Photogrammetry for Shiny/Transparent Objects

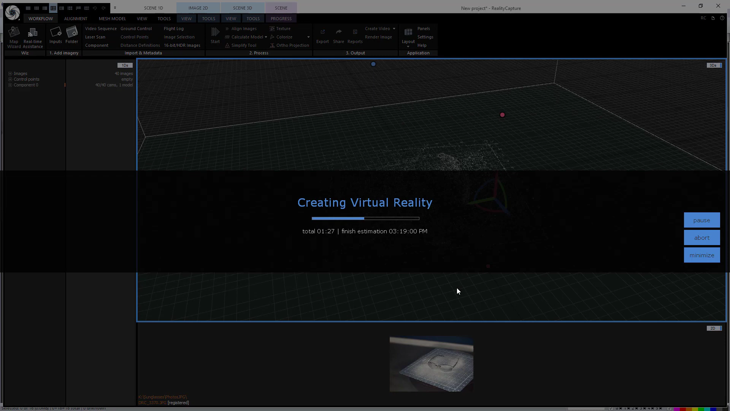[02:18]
So now this new set of images with the coated glasses can be run through the same photogrammetry process and in this example I'm just using the automated process without any
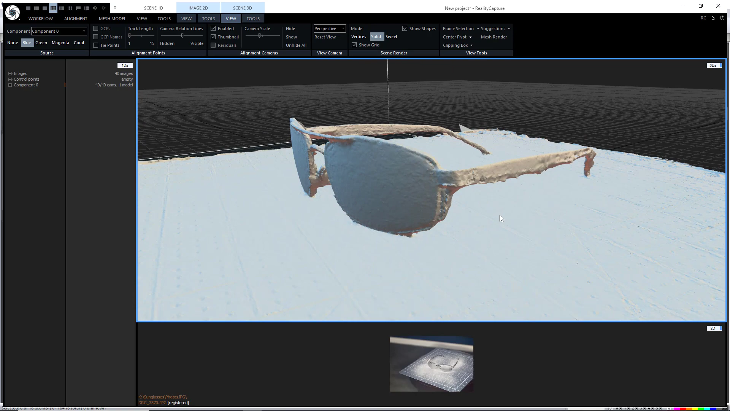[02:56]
character animation and so this is significantly better than what we could have gotten without any coding whatsoever.